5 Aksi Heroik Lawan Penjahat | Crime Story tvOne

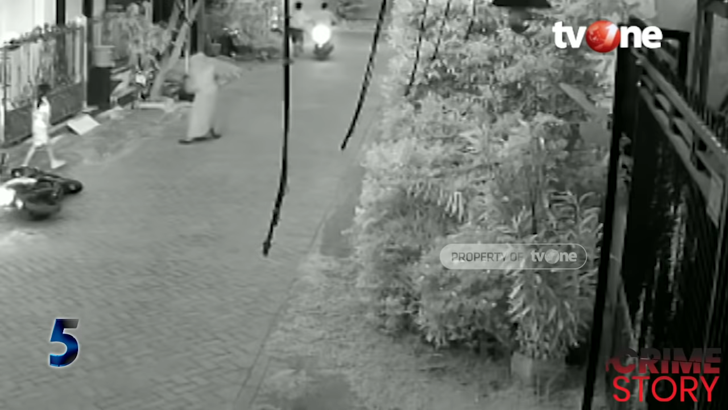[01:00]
Beginilah aksi mak-mak yang terekam kamera CCTV yang berhasil menggagalkan pencurian motor milik Hayu Kurnia, warga perumahan Taman Sari,
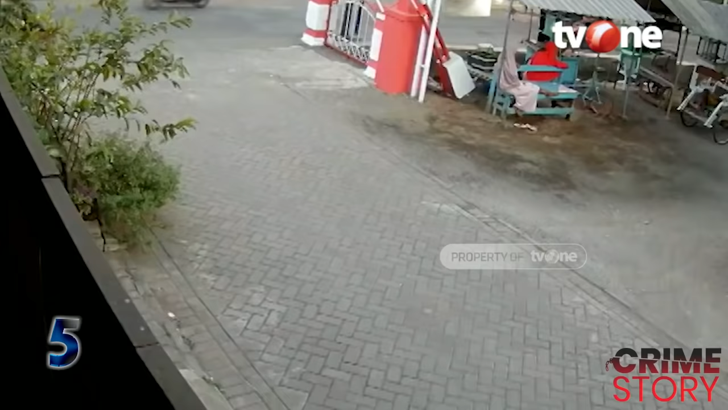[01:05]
Kecamatan Purworejo, Kota Pasuruan, Jawa Timur. Ibu satu anak ini memberanikan diri
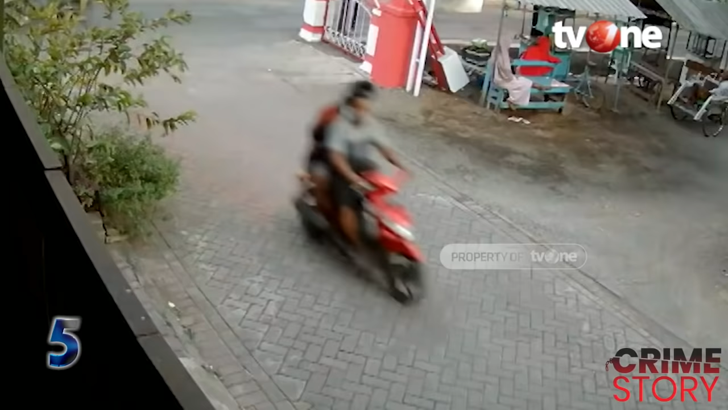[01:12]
meneriaki dan memukul pencuri motor dengan sapu hingga pelaku kabur, meninggalkan motor korban. Menurut korban, saat itu dirinya pulang dari membeli makanan bersama anaknya.
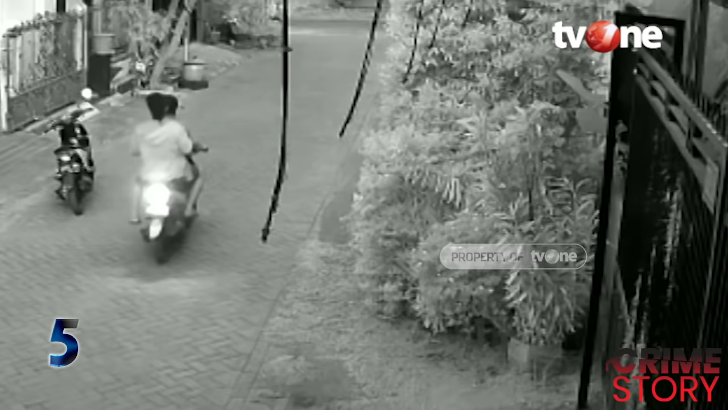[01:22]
Ia membuka pagar rumah karena hendak menyapu halaman. Tiba-tiba dua pelaku dari arah barat rumahnya berusaha mengambil motor korban. Korban dengan spontannya memukul pelaku dengan sapu dan mengejar hingga meneriaki pelaku.